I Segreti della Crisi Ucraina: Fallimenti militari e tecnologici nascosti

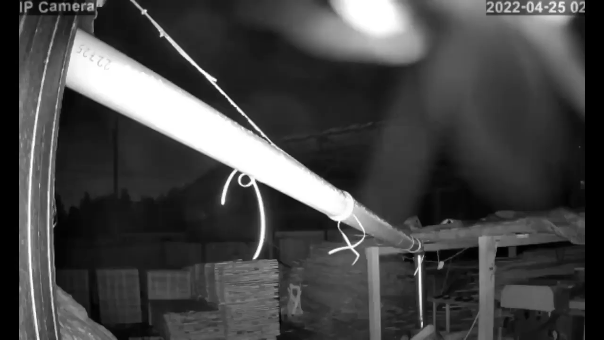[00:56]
armate ucraine in grado di colpire a questa distanza c'è stato anche
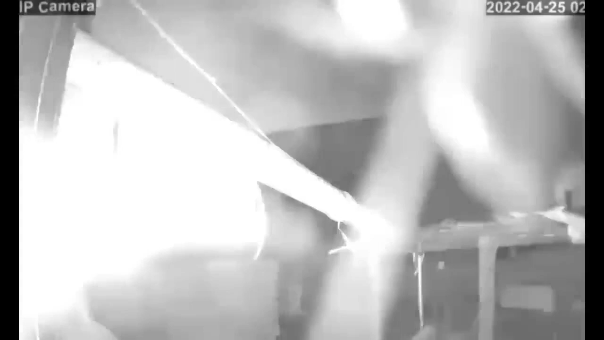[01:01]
un'esplosione in un deposito di petrolio a brunswick situato a 100 chilometri